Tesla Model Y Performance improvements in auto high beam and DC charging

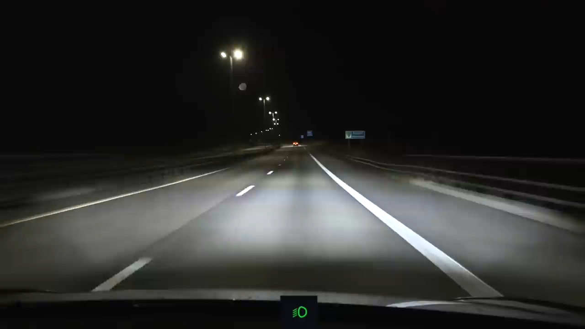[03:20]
Let's see, I have a car in front and oncoming cars. So last time I complained that it was just too cringy. It was firing up the high beam at will almost. Let's see how it goes now. See, okay, we passed the corner here. Okay, let me just hug the... let me get over to the right lane.